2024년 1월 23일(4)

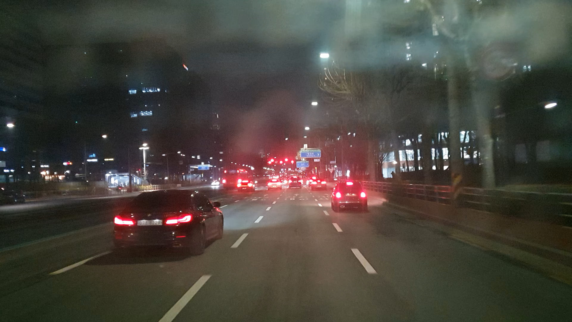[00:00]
정도이고. 호솔 식당 50km 신호 위반 과속 단속 구간이 오다.
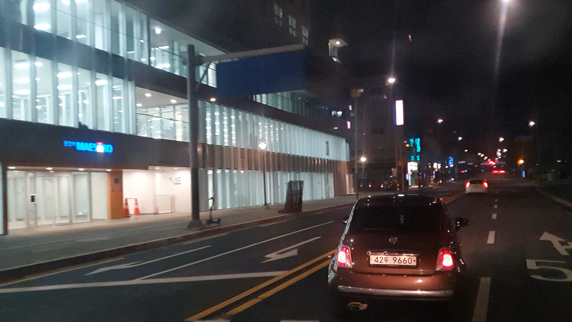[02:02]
새로운 경로로 안내합니다. 잠시 후 좌회전입니다. 잠시 후 연속으로 과속 방지턱이 있습니다. 자, 가볼까요?